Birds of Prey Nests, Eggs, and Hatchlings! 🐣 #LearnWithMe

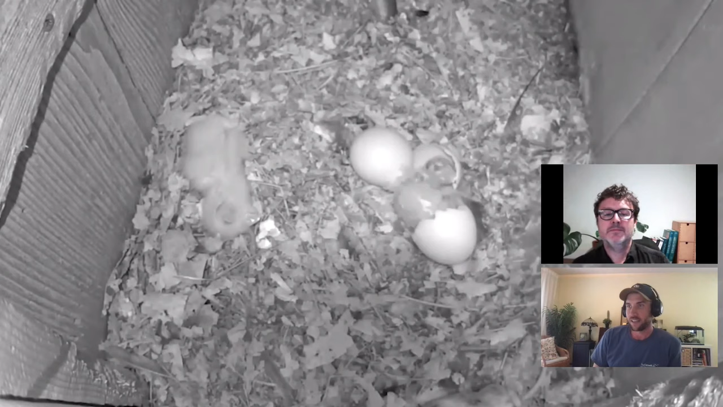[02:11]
It's located in Indiana and this was on April 11th when the first two chicks hatched in the nest box here. You can see there's one already fluffy white chick that did a barrel roll over there and there was another one that had just hatched out.